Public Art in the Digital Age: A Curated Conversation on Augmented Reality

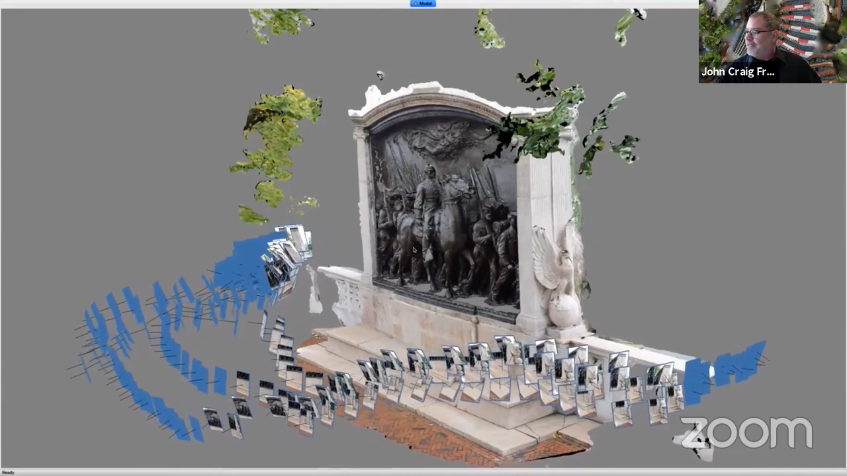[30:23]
A series of photographs taken at multiple angles can be analyzed, and the parallax difference of key features in the image can be measured and plotted in space. In addition to its position in space, each point is assigned a color value,
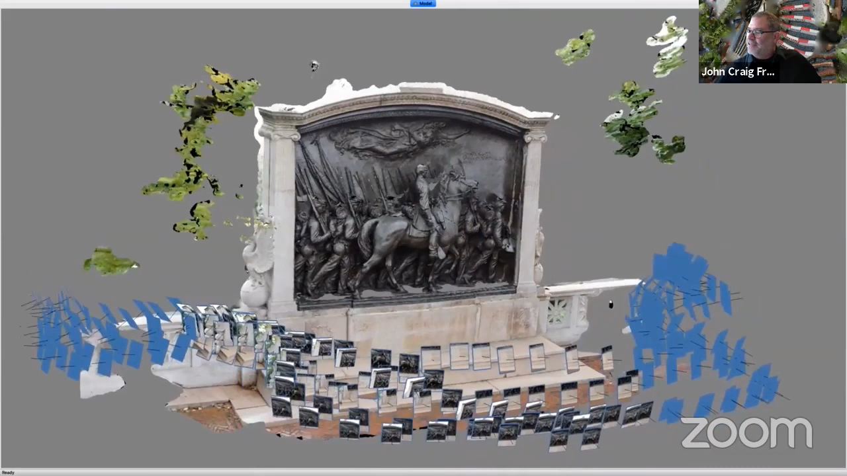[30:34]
and the result is referred to as a point cloud.
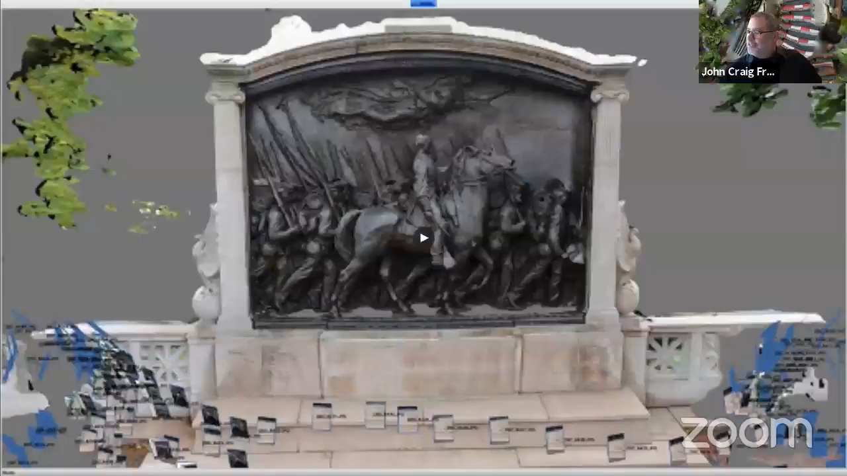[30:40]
The point cloud can then be converted to a polygonal mesh for use in its original state or in virtual and augmented reality.
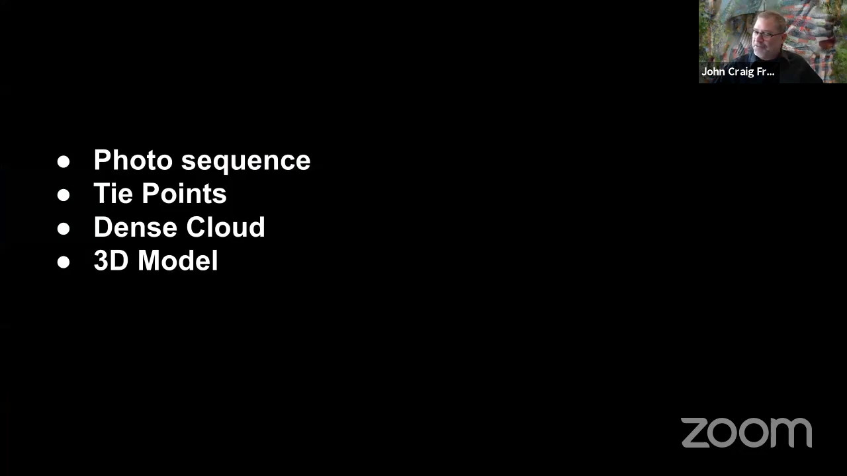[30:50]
So I'll break that down just a little bit for those of the artists in the group that might want to know more about how to make this work.
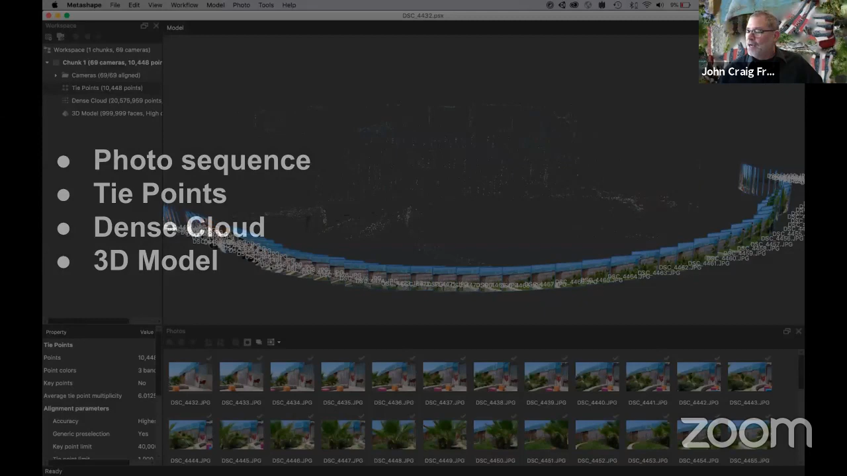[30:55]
A photo sequence includes an array of photographs, in this case, 69 individual photographs. The software analyzes key features in the image and creates tie points to triangulate and determine the position and angle of the camera when each photograph was originally taken.
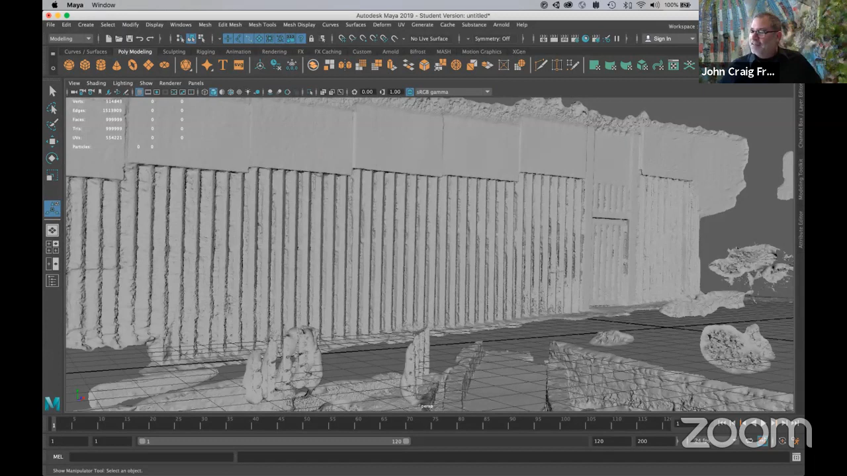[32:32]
so it becomes necessary to streamline the work, and so we start by converting the point cloud into a polygonal mesh or a polygon model. In this case, with over 1 million individual polygons, those polygons need to then be reduced to something in the range of 100,000 polygons,
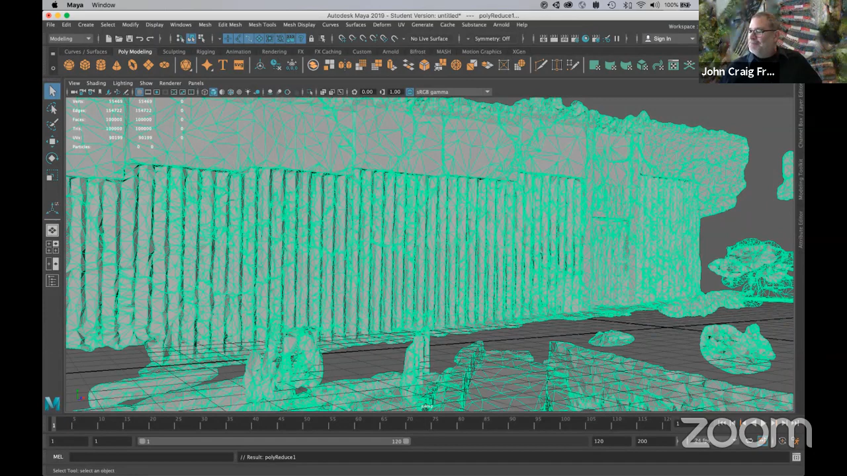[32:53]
in this case, and then a software-generated file texture is applied to the surface of that,
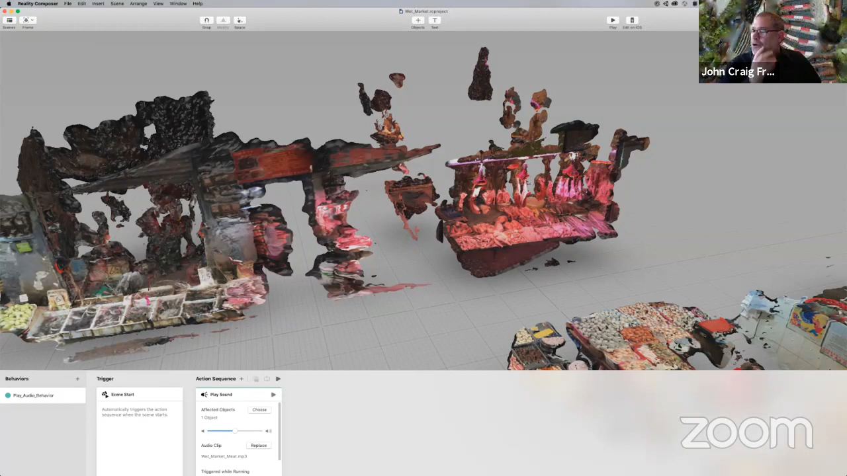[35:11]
In this case, I'm simply adding, you know, a behavior that will play the audio when the scene starts. So it's limited, but it allows artists to do rapid prototyping, but it doesn't allow artists to actually actually publish the work or make it public. And of course, we're interested in this technology as a form of public art.
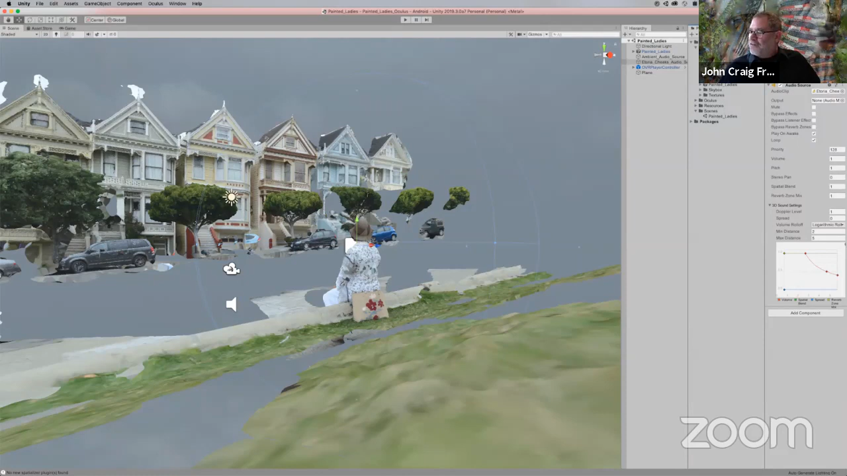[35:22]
More complex features require the use of an integrated development environment or an IDE, in this case, Unity.